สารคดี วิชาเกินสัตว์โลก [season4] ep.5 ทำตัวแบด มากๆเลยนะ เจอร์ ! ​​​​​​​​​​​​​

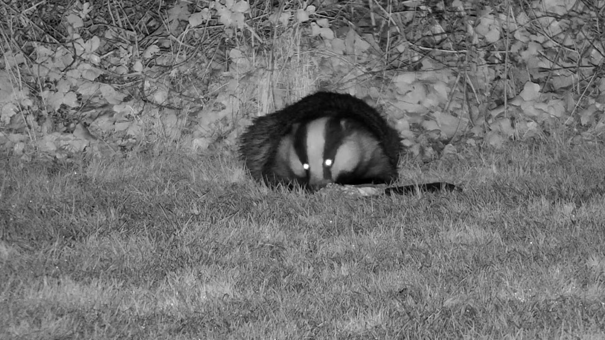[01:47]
กมาก我覺得 หลักหลาย Badger เลยนะครับมันแต่มีแต่อีพวกขาวดำที่ได้เห็นในทีวีหรอกนะ